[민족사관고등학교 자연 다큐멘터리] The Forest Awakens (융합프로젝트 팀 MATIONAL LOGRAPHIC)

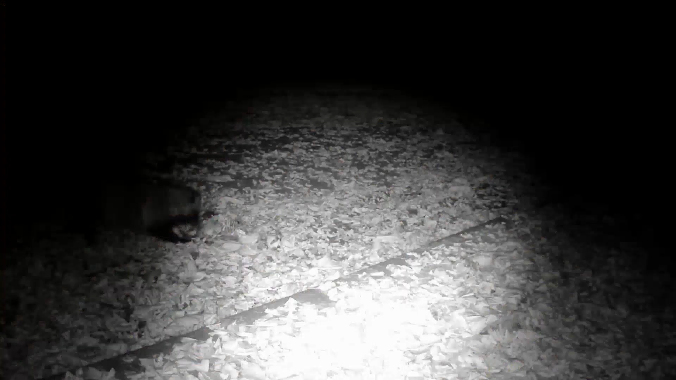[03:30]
The Martus flavigula, Tambi in Korean, hunted a cat.
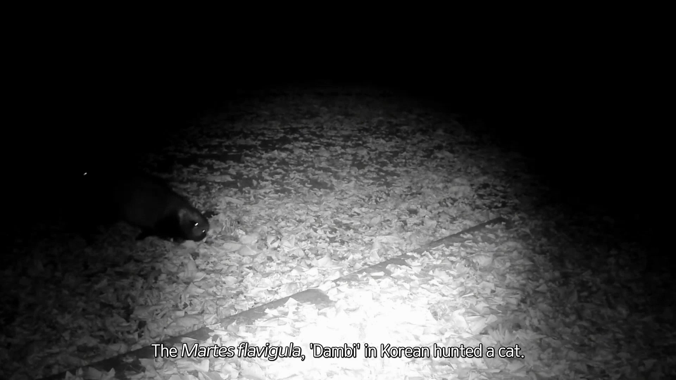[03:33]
The Nectaritus prostionides, Noguri, came and is scenting the carcass. The Martus flavigula comes back and wallows around the carcass to leave its scent to the carcass and takes it to somewhere safe, making it its very own.
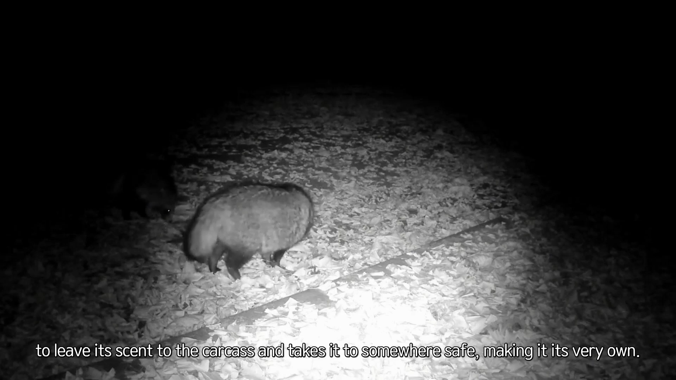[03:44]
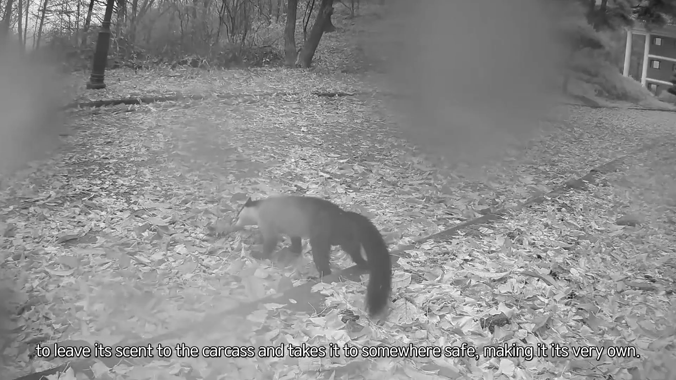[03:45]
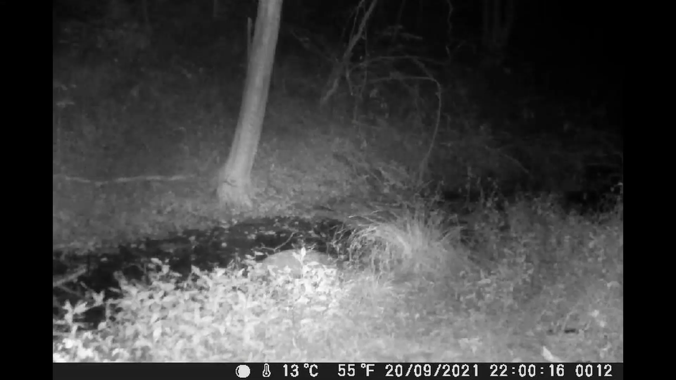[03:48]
Nectaritus prostionides, Noguri in Korean, lives all around the campus but usually appears around the main pond. They mainly take a rest in the daytime and start moving at night time. On the other hand, Hyderpods innermis, Kurani in Korean, moves around day and night.
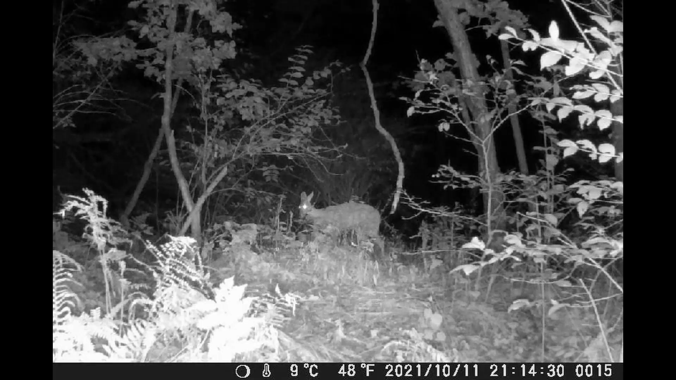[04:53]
The Capralis pigargus has white hair on its bottom while the Hyderpods innermis doesn't. This Capralis pigargus has brownish hair at fall.
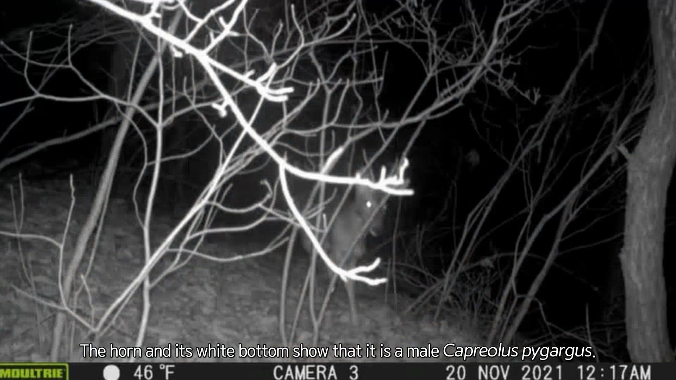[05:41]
There is a youngster and a male Capralis pigargus passing by. The youngster is just about to grow his horns. The interesting part is that a grown-up male Capralis pigargus don't usually place themselves near youngsters, but the video shows the two next to each other.
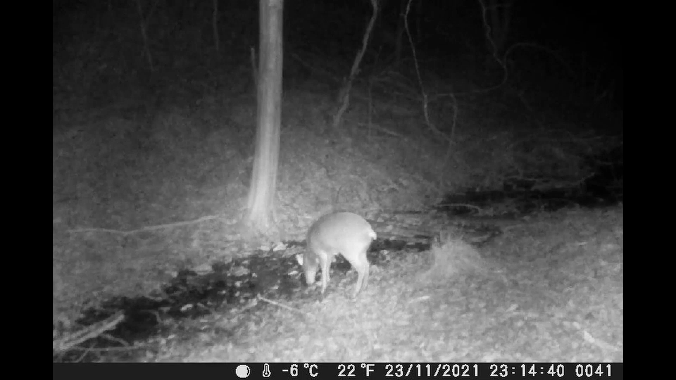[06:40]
Nycteratous prosyanides also visit the main pond for the same reason. They play around energetically, even in winter. It is not only nycteratous prosyanides that run around.